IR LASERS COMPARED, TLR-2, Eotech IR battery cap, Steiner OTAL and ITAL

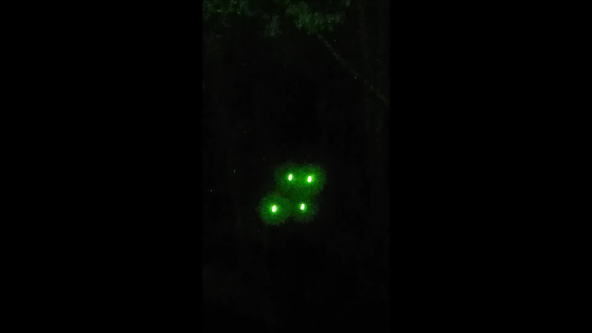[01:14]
no difference at all can you tell which one is the class 3 B I can't and it's supposed to be magnitudes ISAFE is 0.7 milliwatts
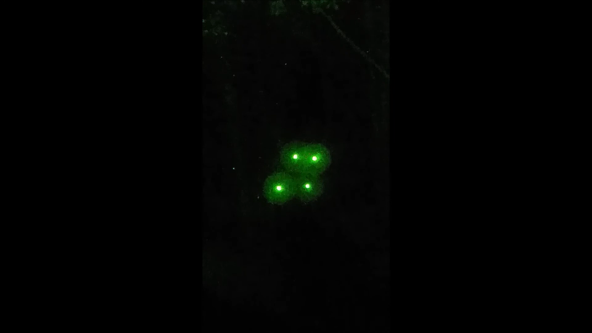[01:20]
class 3 B's generally start at 5 milliwatts or about seven times stronger hard
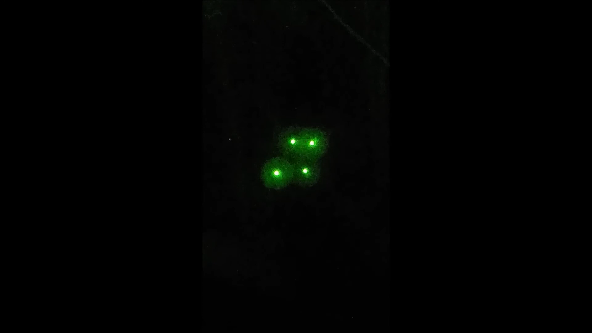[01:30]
to see through a phone here but anyway that's what we have I'll turn the illuminator back on to
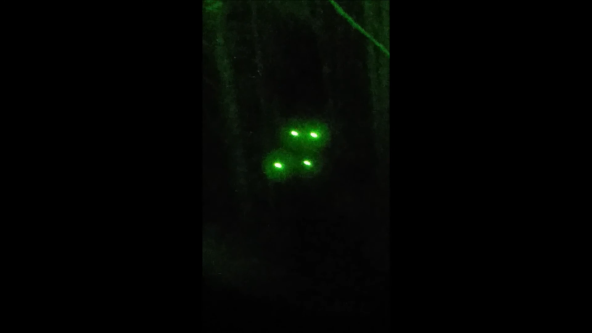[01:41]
get rid of the wash but there you go now I'm going to come down I'm going to turn the light and I'll show you which
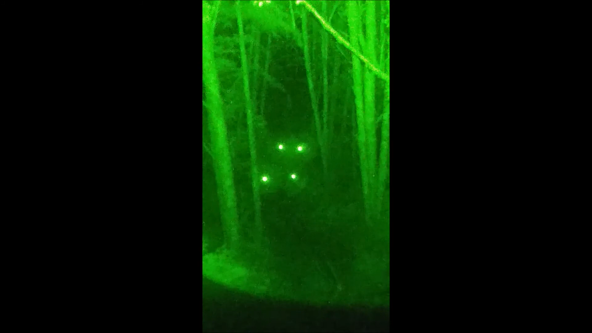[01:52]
is which I'm going to grab this
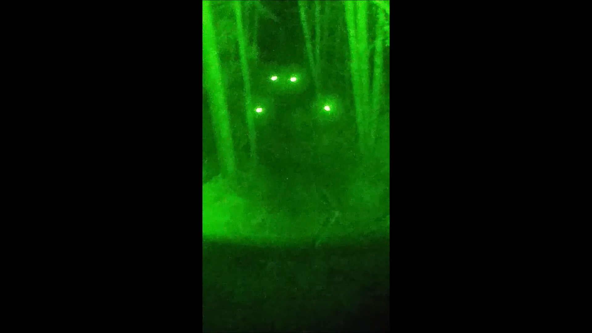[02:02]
one is EOTech this one this is Streamlight
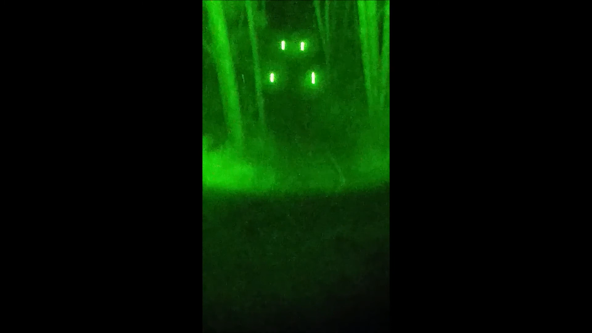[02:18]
keep going this one is the OTAL
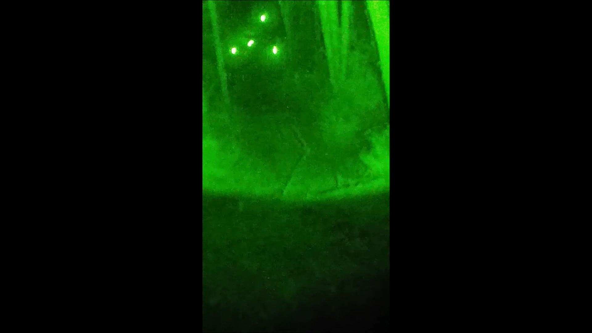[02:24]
C I save this one is the one that they claim he claimed to me was the
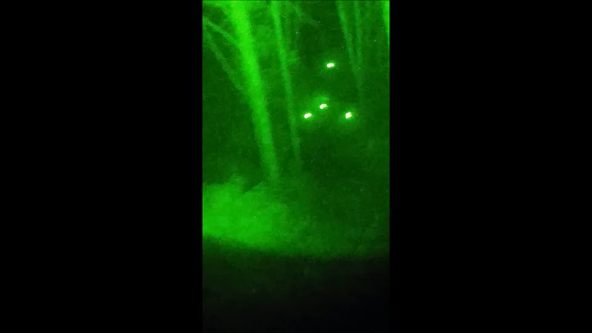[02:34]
full power laser and I'm going to pick this one up and put it in my
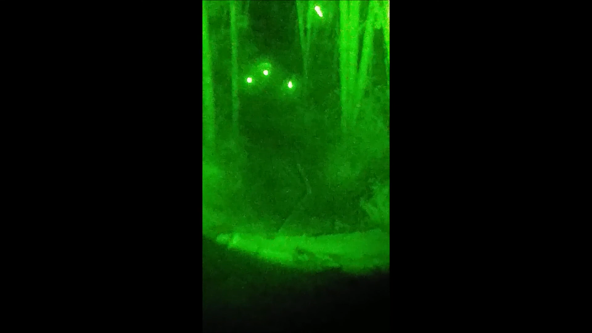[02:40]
hand and we're going to turn the light take a look at it so